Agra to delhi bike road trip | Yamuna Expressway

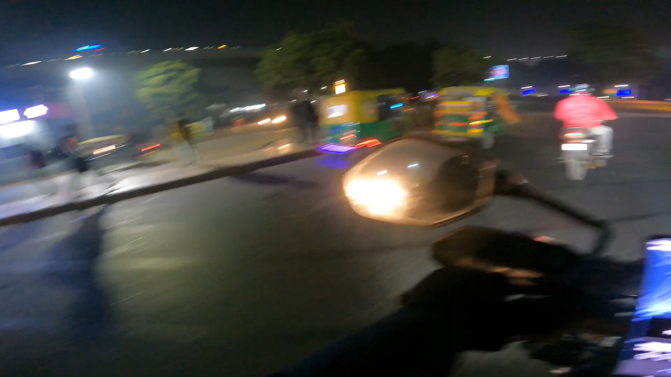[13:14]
रात के 7:15 बज चुके हैं और मैं आ चुका हूँ भैया परी चौक।